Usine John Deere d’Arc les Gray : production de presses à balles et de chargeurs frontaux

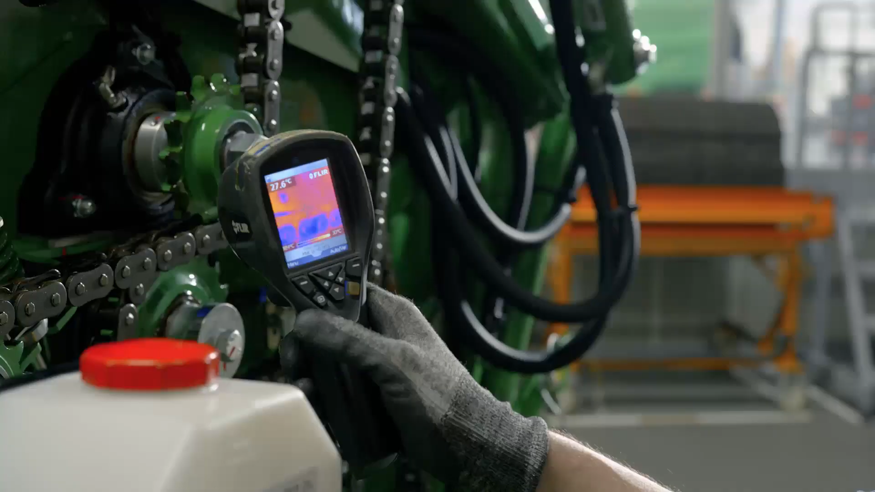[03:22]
Les machines sont par exemple contrôlées à l'aide de caméras thermiques, de l'amp UV ou encore de scanner acoustique.